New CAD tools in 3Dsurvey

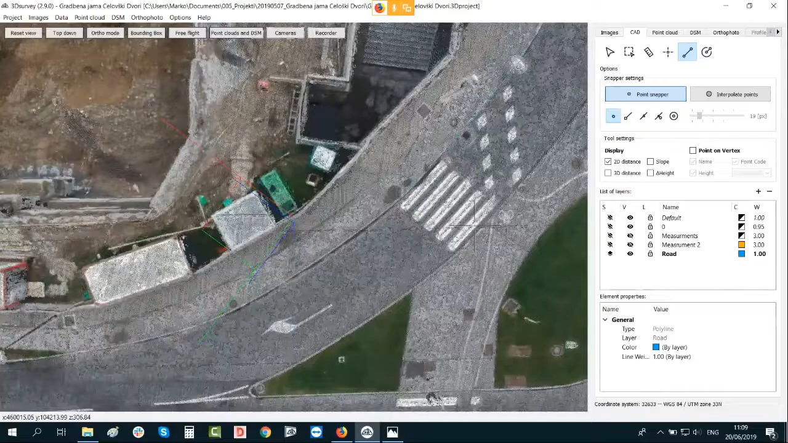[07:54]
So I'm just drawing based on my point cloud where I would like to go. And immediately I'm creating a 3D line.
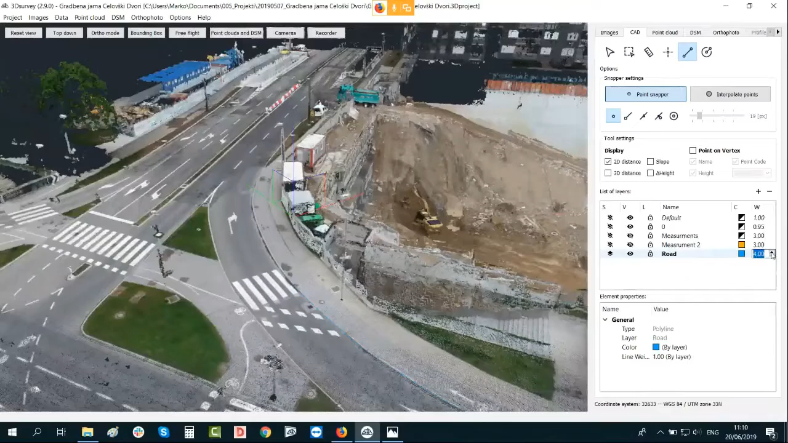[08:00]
Let's make a thickness a bit to 3 so you can see it a bit better. So this is it.
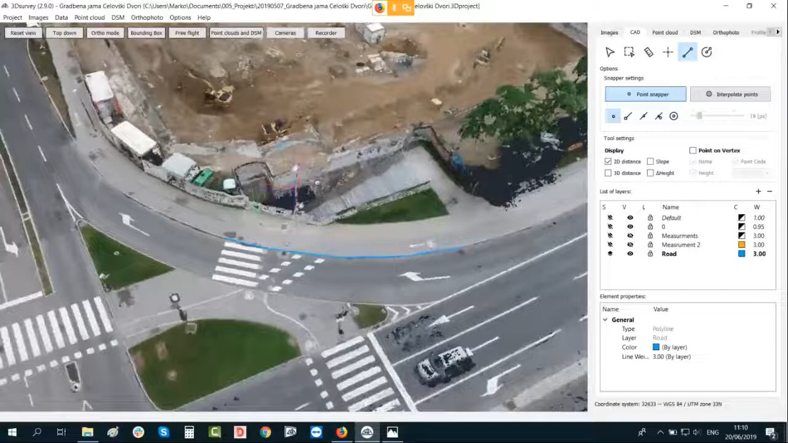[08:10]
Maybe even better option for drawing objects like this is first to go to DSM. Click on drape orthophoto so that we stick actually orthophoto to our
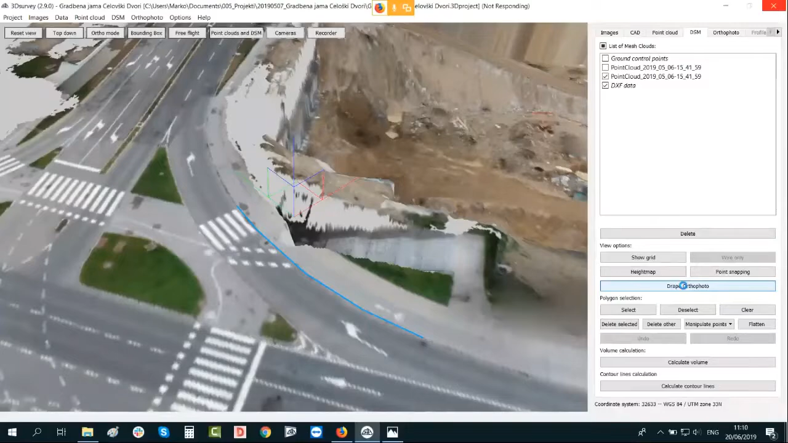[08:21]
digital surface model to get a better presentation from whole model. This usually takes a couple of seconds because of the graphic card.
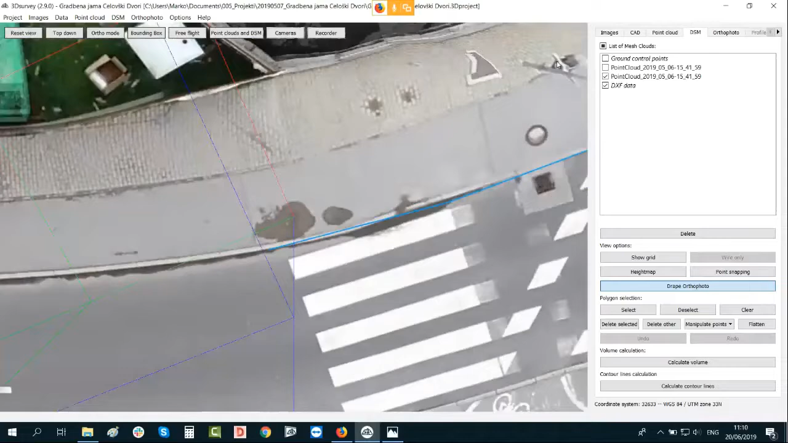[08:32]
And now you can even more detailly see actually how the definition line should go. And then you can go back to CAD and turn on point cloud and DSM, okay?
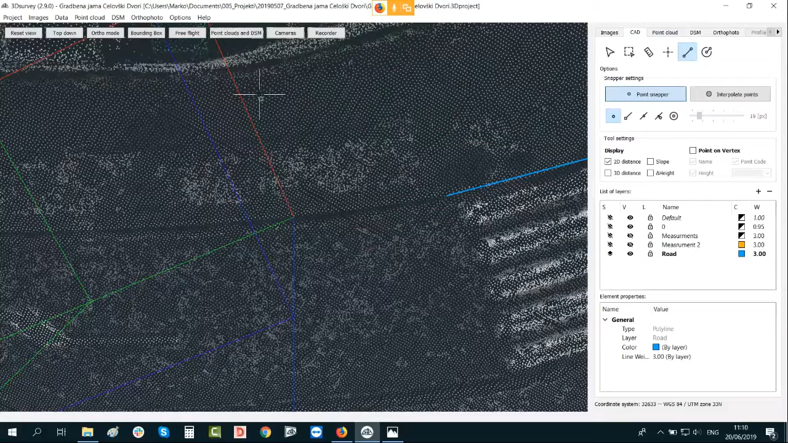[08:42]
Now we have textured DSM with point clouds behind, and in this way I can continue drawing.
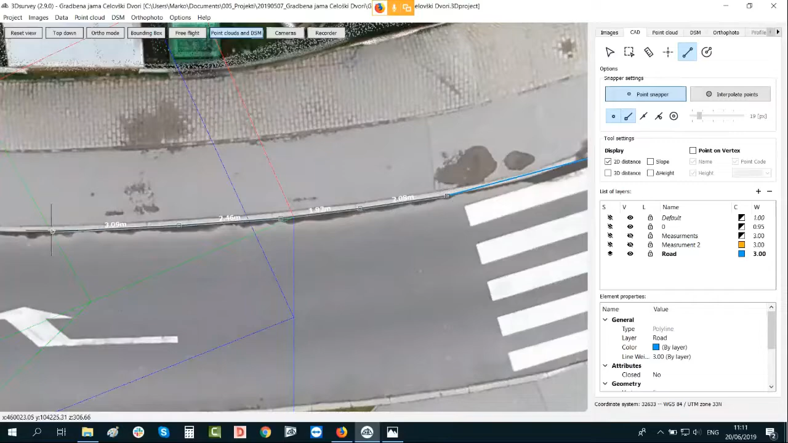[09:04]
3D vectorized road from my model.
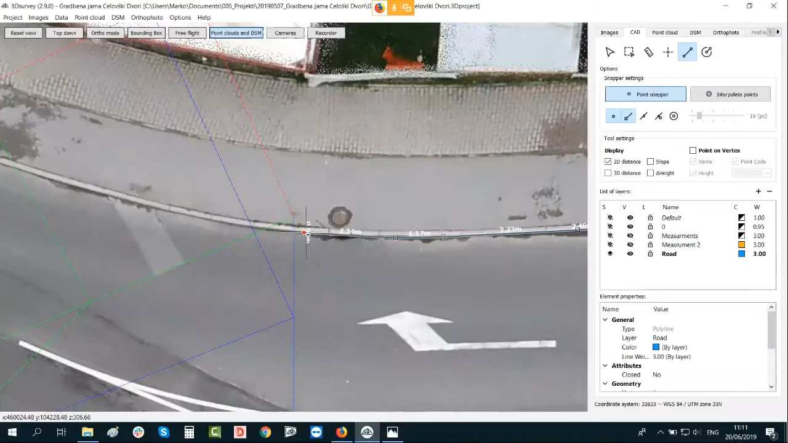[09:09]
Okay, this is my accurate 3D line. Now one thing in addition,
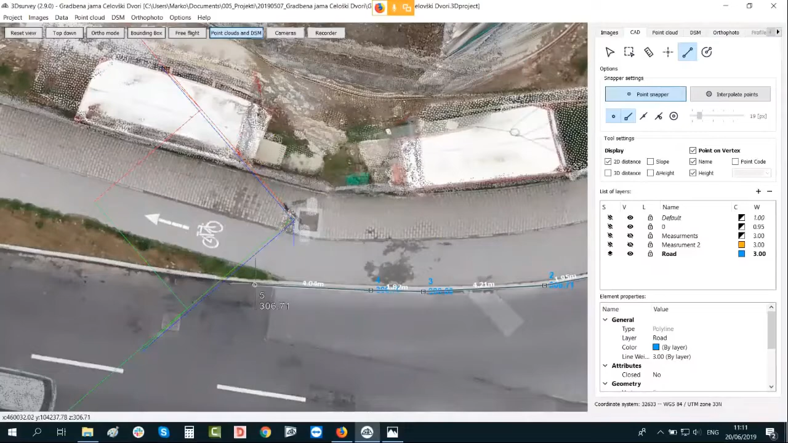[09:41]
And this point has written height on it.
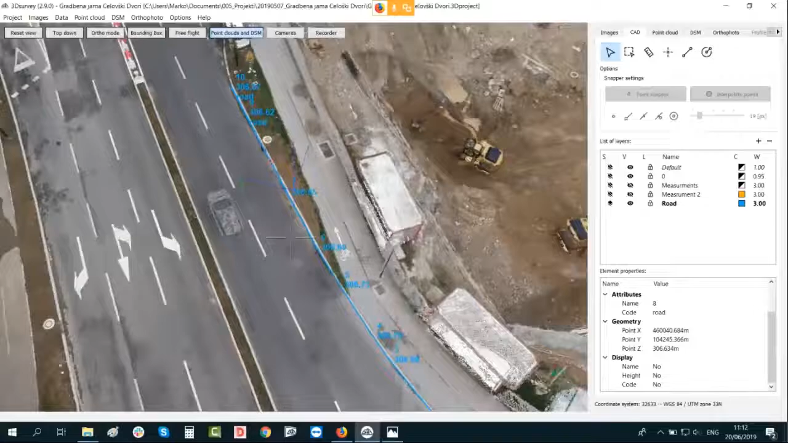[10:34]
Okay, so in this way you can solve all possible scenarios actually, and really effectively and quickly draw your survey map out of photogrammetry data.
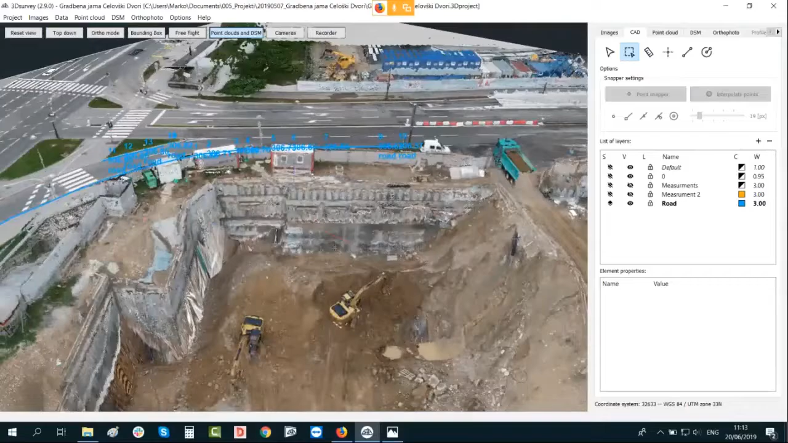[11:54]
Then in this case, you can go and vectorize the lower boundary of the construction site, the upper boundary of the construction site.
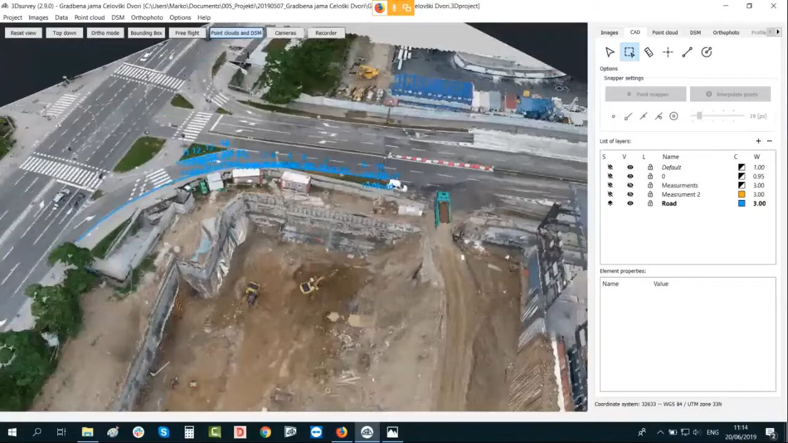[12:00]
Maybe let's just quickly do it. Because here is a big displacement in height, the DSM model is maybe not the perfect one.
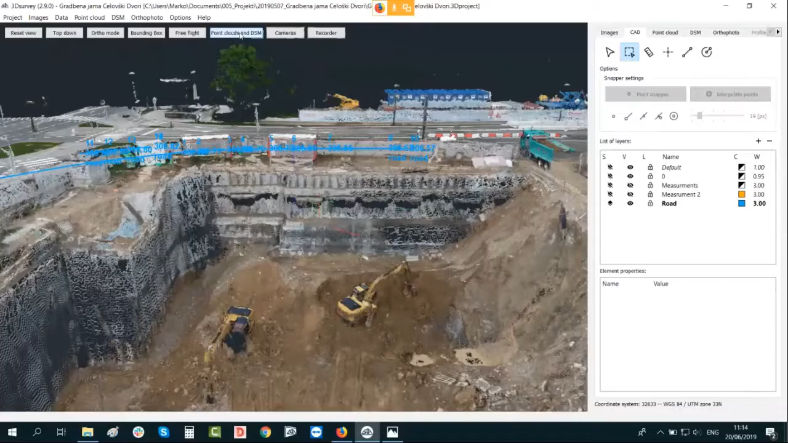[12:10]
That's why I will go and turn off point cloud and DSM view. And let's make additional layer, sorry. So, construction low, let's take it like that.
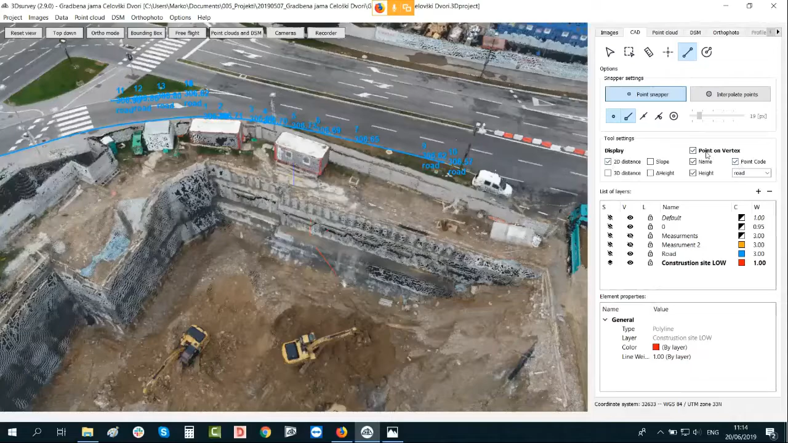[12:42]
I don't need currently vertex point, and I will just start to vectorize it.
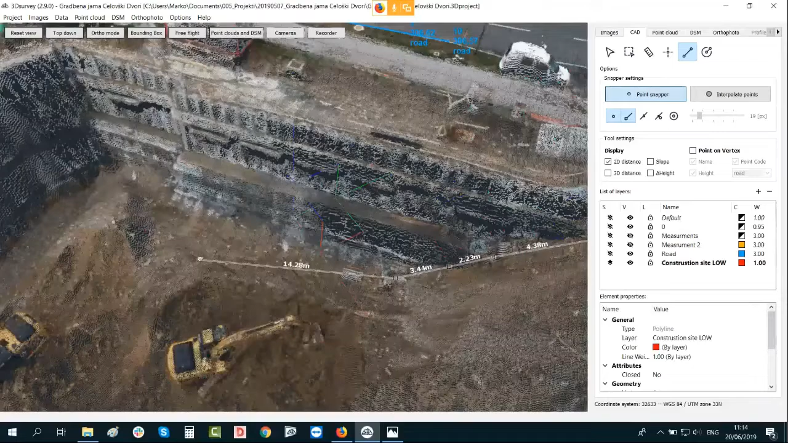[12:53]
So you can do the rotation, you can pan in between. Even what you can do, go to point cloud tab, increase point render size.
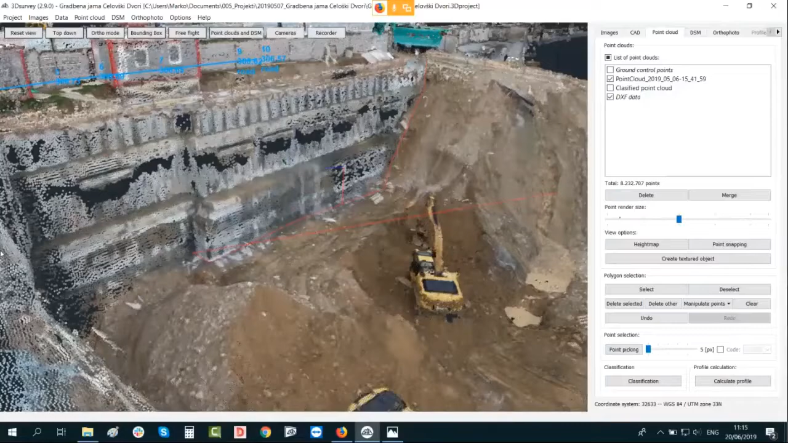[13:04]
This point cloud was calculated, I think, on low or medium level, so it's not so detailed, but good enough for standard construction, so standard surveying work.
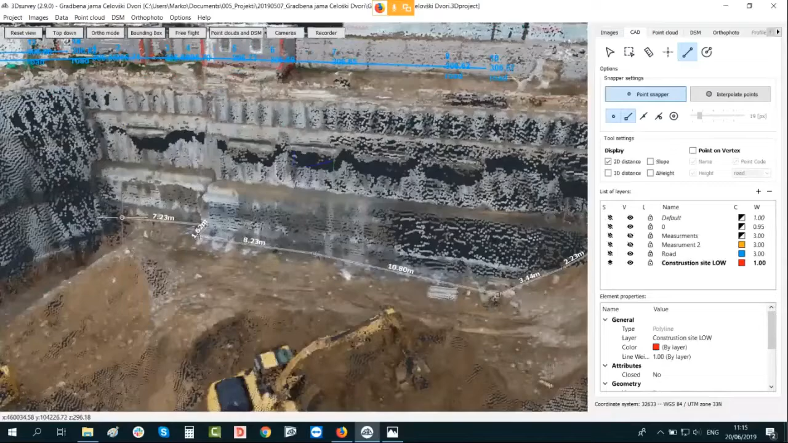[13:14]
And right now I'm connecting
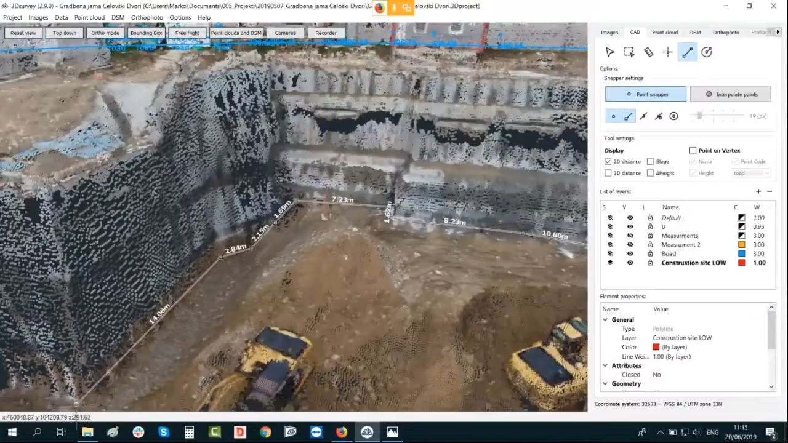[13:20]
the lower boundary of this construction site.
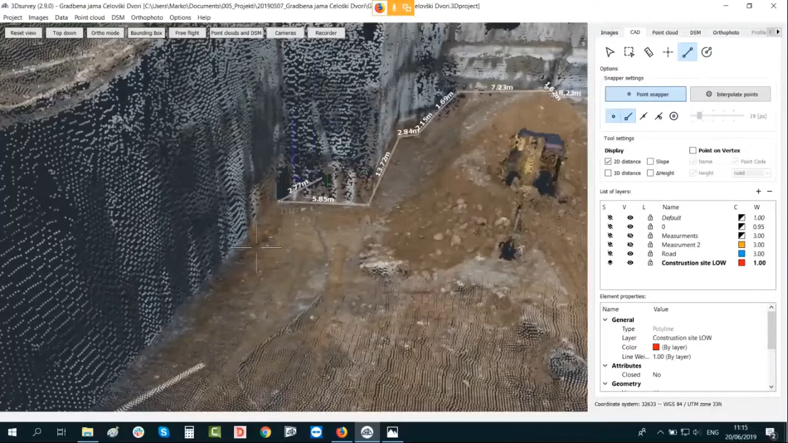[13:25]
Okay, let's continue here.
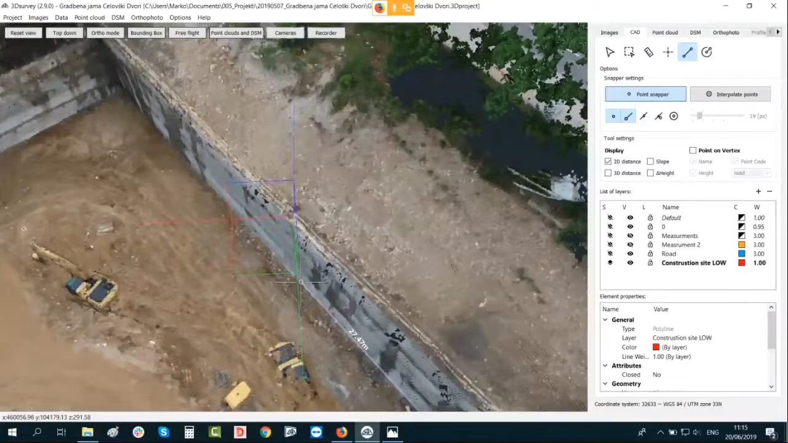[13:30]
So as you can see, now I'm doing a big movements for
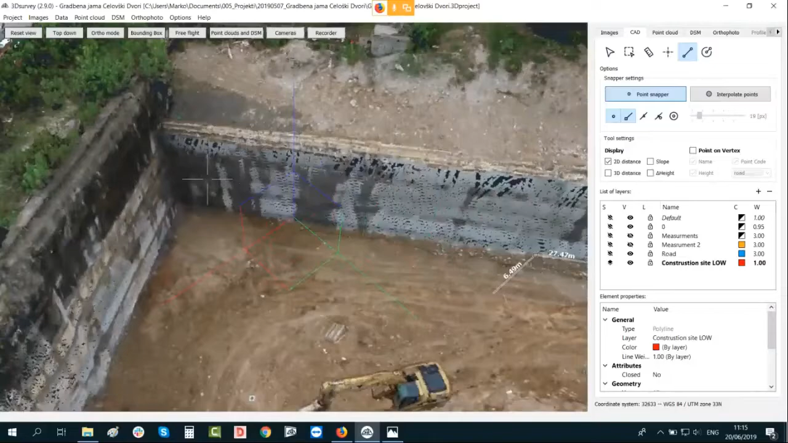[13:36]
33 meters, actually 34 meters, but this is actually everything.
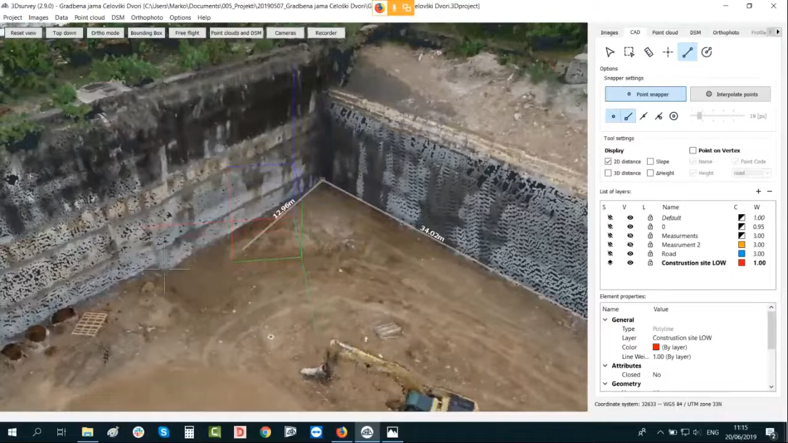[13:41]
It's pretty straight here. That's why I can do it in this way. And now if I would like to have additional point here without code, I can just select it here and immediately I have.
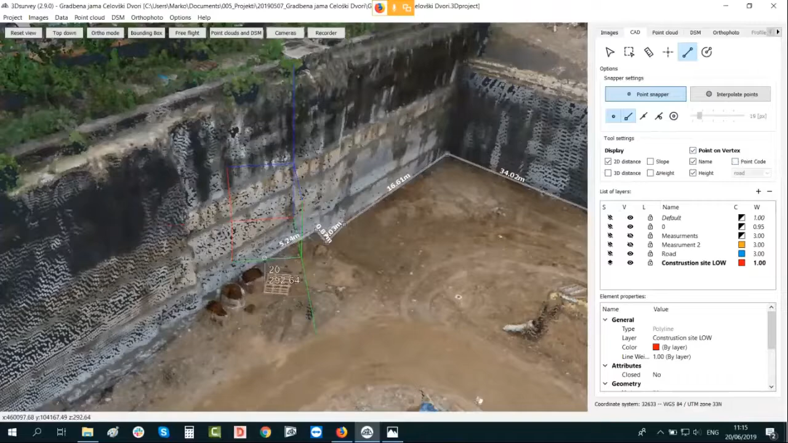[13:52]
Let's have two of them,
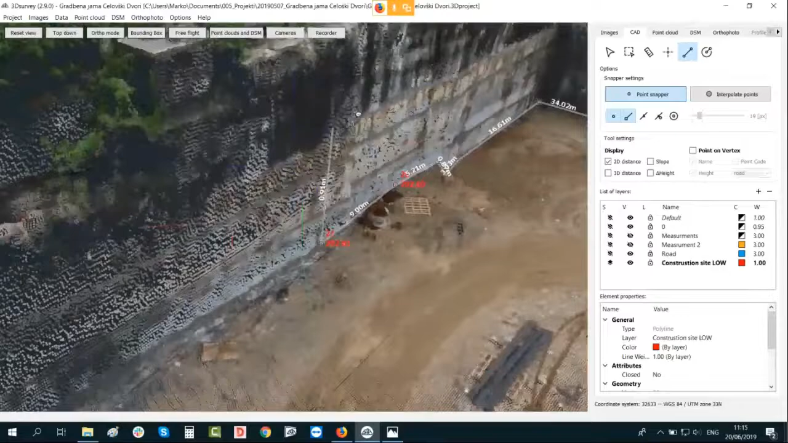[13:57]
turn them off, continue without height.
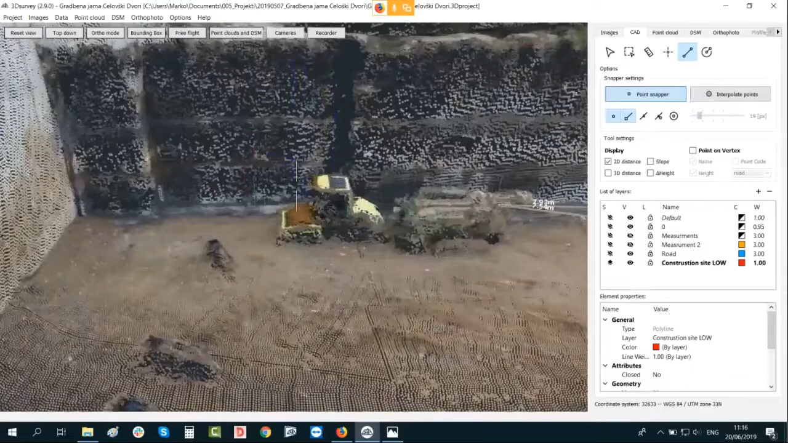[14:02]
Okay, here is another change. So right now I would like to have in addition another one. Okay, here not.
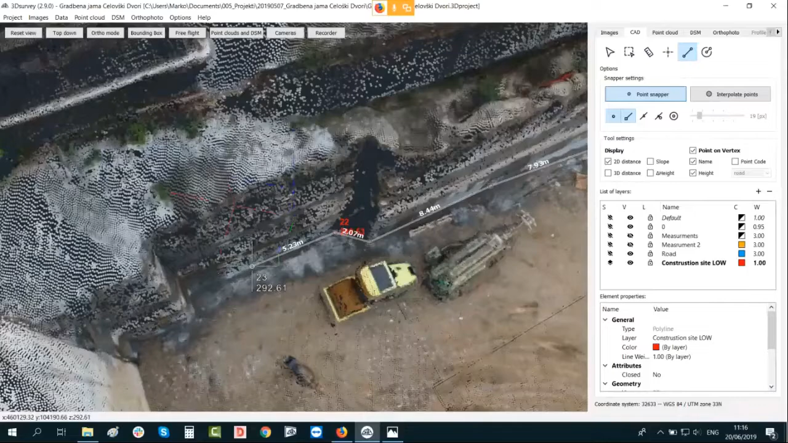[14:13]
So you can see nothing is hidden, it's just one click away. When you get a bit of praxis, everything goes pretty smoothly.
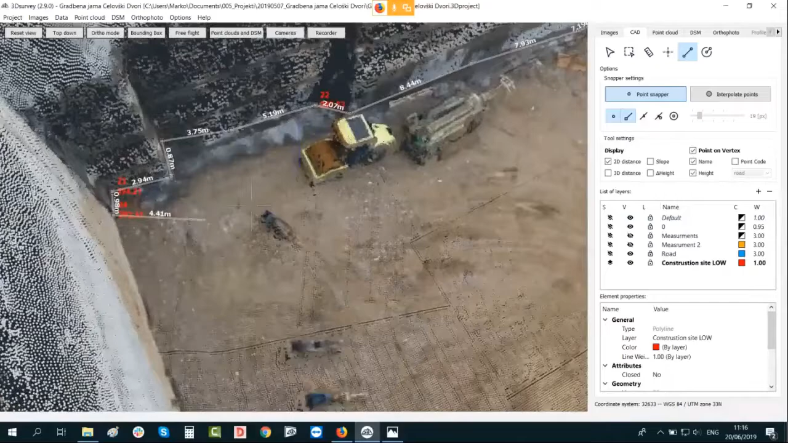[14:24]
Okay,